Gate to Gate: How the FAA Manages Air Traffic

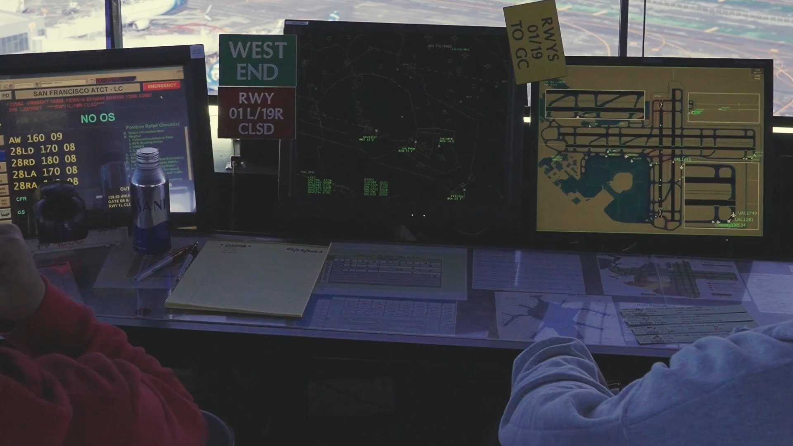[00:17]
and specialized systems to control planes on the ground and right around the airport.
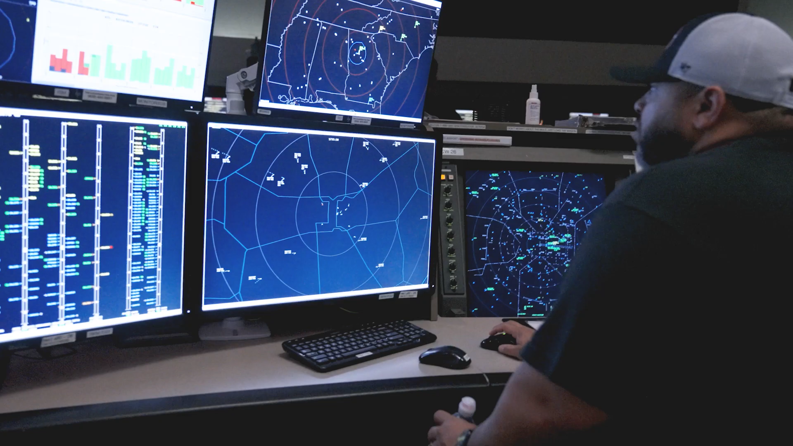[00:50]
Because they don't need to see the planes directly, thanks to radar and radios,
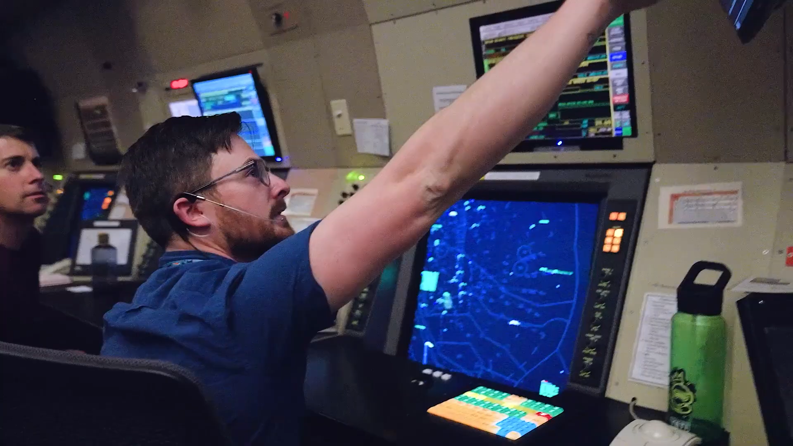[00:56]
a TRACON doesn't need to be located right at an airport and, in fact, could manage air traffic for several airports in the area.